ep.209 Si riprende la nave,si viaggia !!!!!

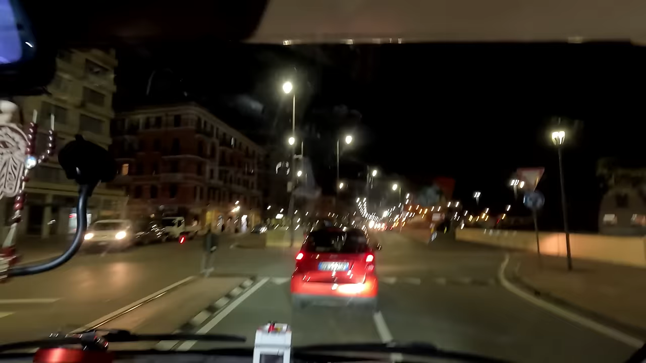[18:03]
Abbiamo fatto notte. Tutta in coda, ragazzi, abbiamo fatto Savona, cioè stiamo facendo Savona Genova, ma è l'ora di punta e c'è un traffico.